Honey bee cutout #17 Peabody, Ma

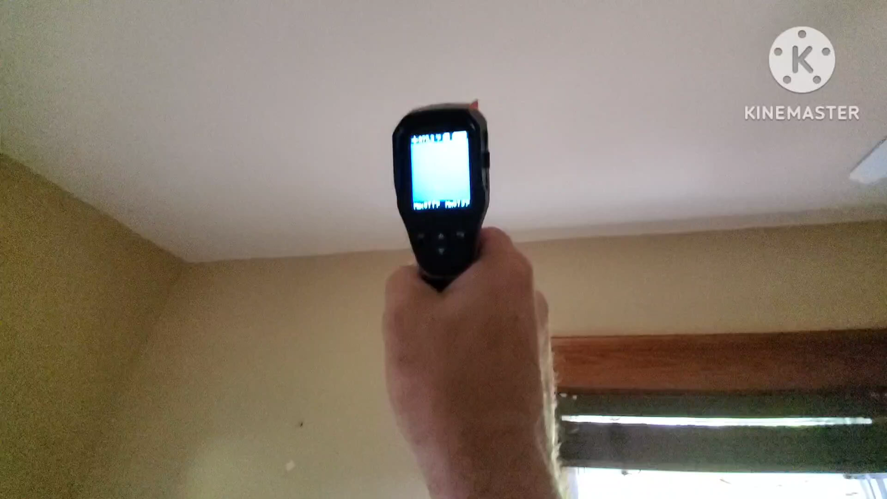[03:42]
As we, where are they? There they are. Right there, you see that heat signature right there.
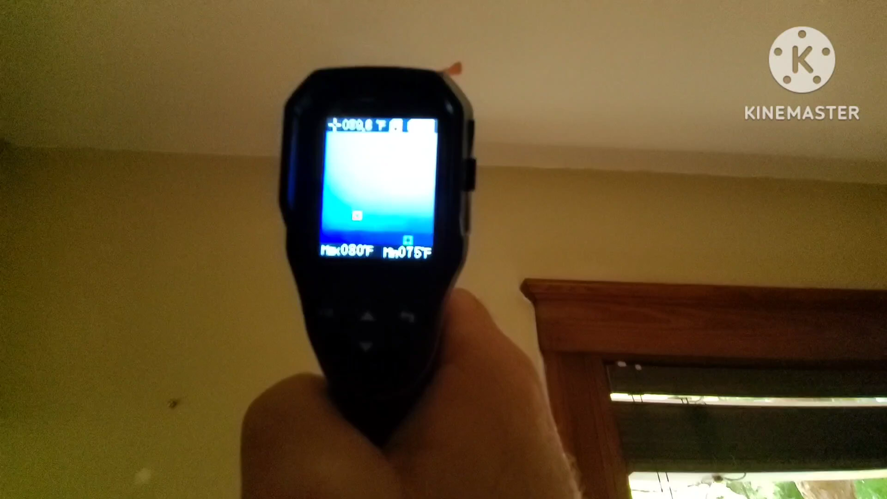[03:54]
So, right there.
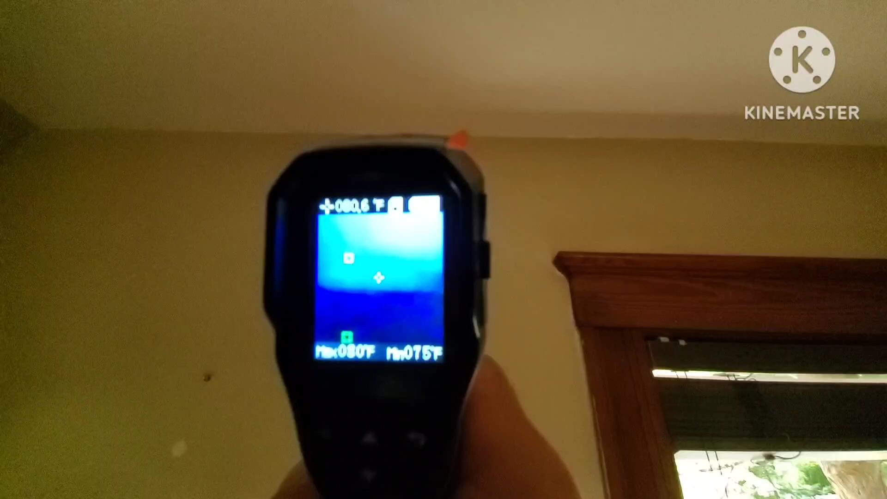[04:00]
On screen: max 080°F
So, right here, so I'm gonna locate them, cut the ceiling out, get to them, expose them.